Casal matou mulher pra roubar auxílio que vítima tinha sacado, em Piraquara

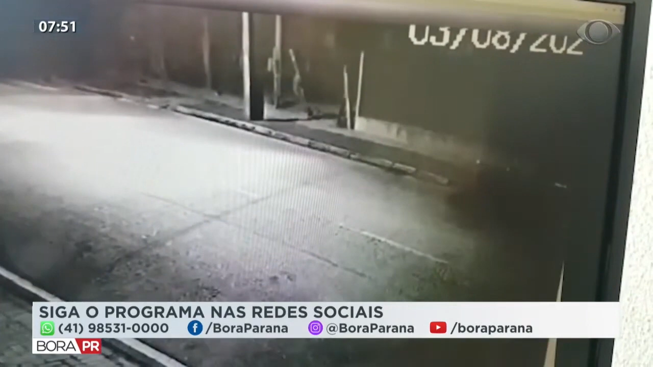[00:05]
O casal é suspeito de matar uma mulher no centro de Piracuara. E essas imagens podem auxiliar a polícia nas investigações agora. A informação é que isso tudo seria para sacar o auxílio emergencial, gente.
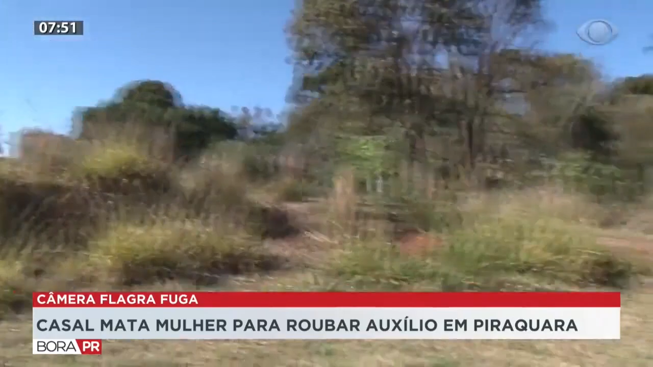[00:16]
A Daniela Sivieri está comigo ao vivo e tem informações. Dani, conta pra gente.
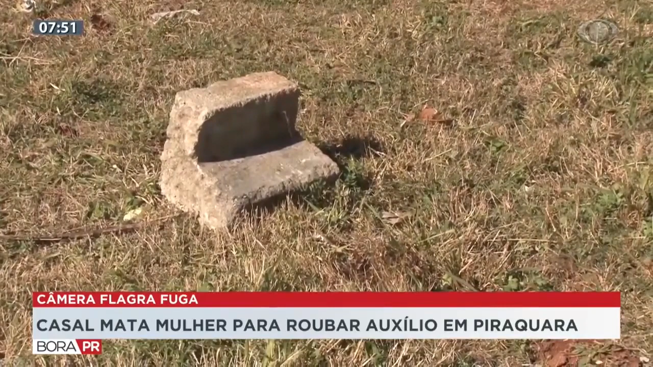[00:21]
Exatamente isso, viu, Cristiano? Esse crime aconteceu no dia 3 de agosto, às 11h30 da noite, no centro de Piracuara. Ali na rua, Eliseu José Hipólito.
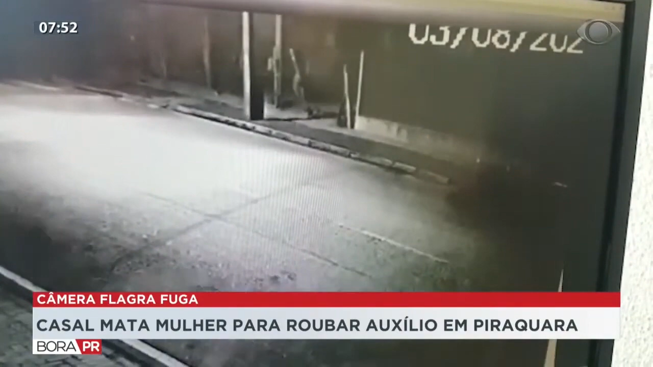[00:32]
A vítima fatal foi a Carolina Aparecida Faria, de 48 anos, que ela foi assassinada por esses dois que aparecem no vídeo, apedradas, inclusive. Vamos ouvir o superintendente da delegacia de Piracuara, na região metropolitana de Curitiba, Sérgio Clar, falando sobre o crime e a importância do auxílio da população para tentar chegar nesses autores.